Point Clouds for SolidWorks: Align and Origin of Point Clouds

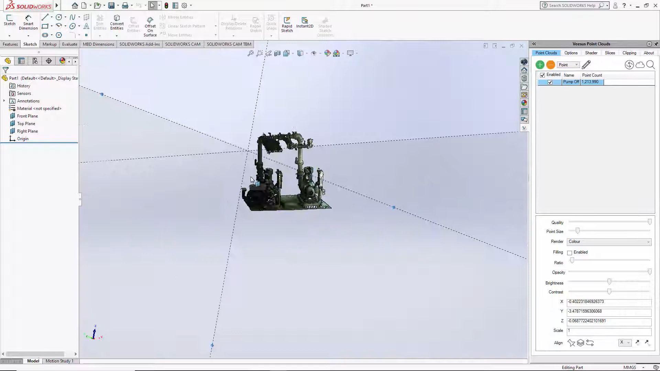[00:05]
Here you can see I've loaded a point cloud and applied color and it's
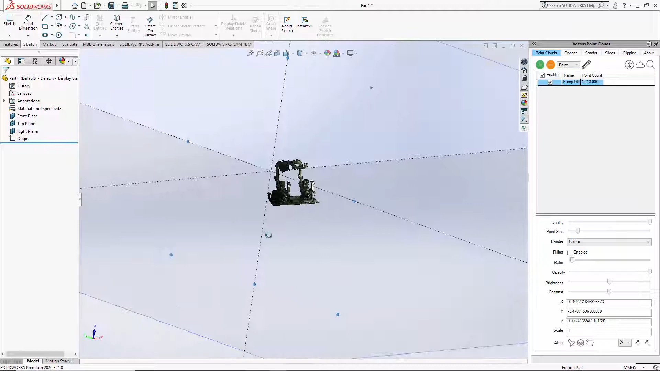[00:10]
it's not straight to these planes here so if I just come out here so the front plane it may even be rotated incorrectly there's a top plane so no the point clouds not aligned correctly and that's clear
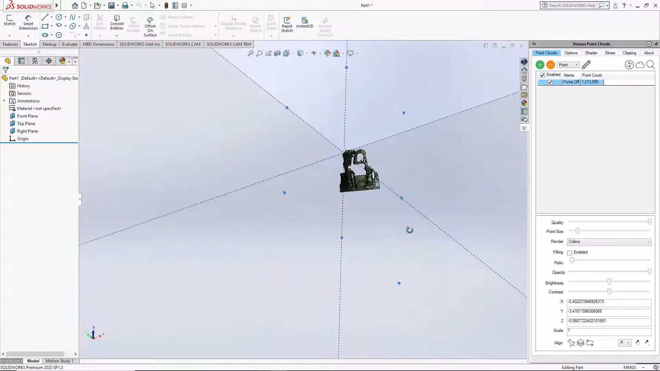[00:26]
to see so what we could do here is I'm going to use this align tool here it's called align there and it's under this section and that's under the point clouds tab so once loaded the first thing I'm going to do here is I'm going to select align and turn this on so the pen is now slightly smaller and it has a board
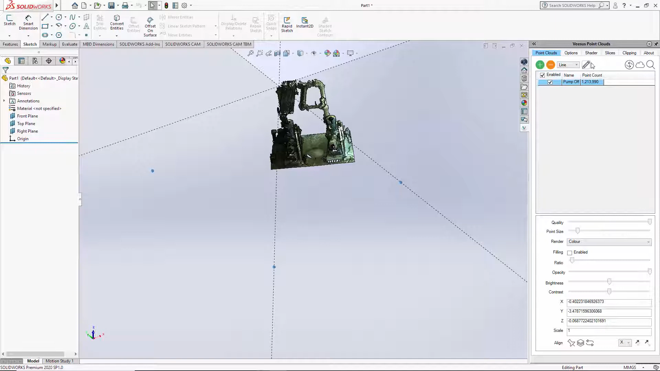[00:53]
around it that means we're going to add a line and we also need to make sure we're in 3d sketch mode so accurately as possible although I'm going to do this quickly and add a line and I double clicked to finish that just going to turn that off for a second now we can just carry on moving around I'm going to do a vertical line
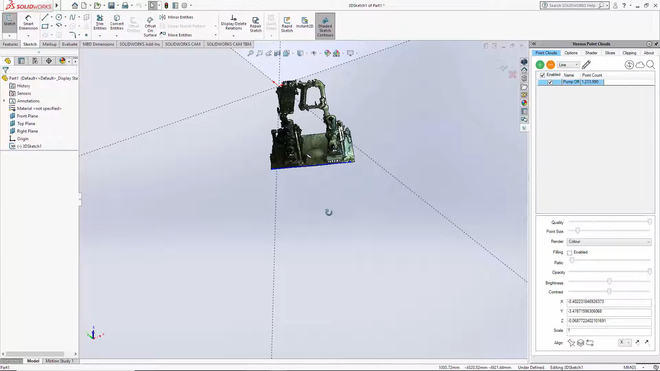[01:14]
always worth making sure the point cloud is dense enough here you can do this with the point size is I don't want to end up drawing a vertical line here and selecting points behind it that would then not be a vertical line and we're trying to demonstrate it now so line is selected and re-select the pen which is add and
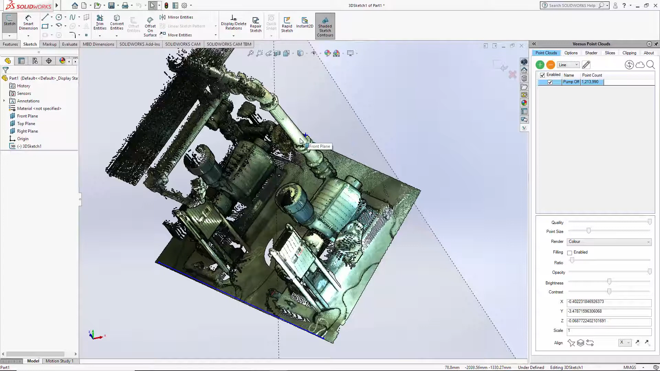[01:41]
do a vertical line here once I'm happy double click turn the pen off again that way I can manipulate
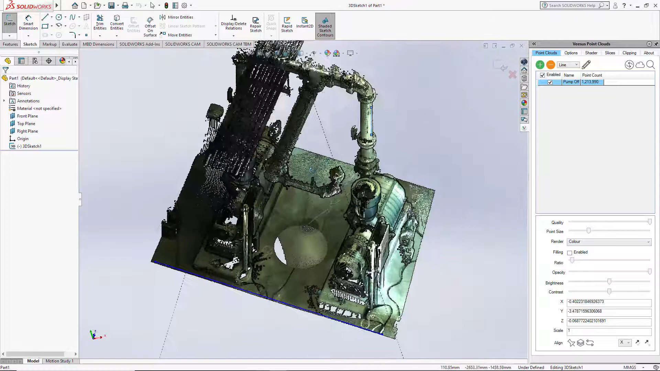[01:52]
here now I can clearly see that I did not select points through this pipe and just re-checking the ground one here the one the horizontal one
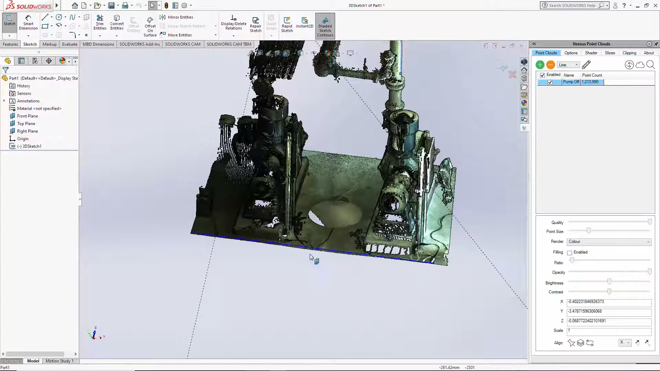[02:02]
sorry yes I'm happy with that so once I have those make sure the pen's off so select the line and using the shift key I'm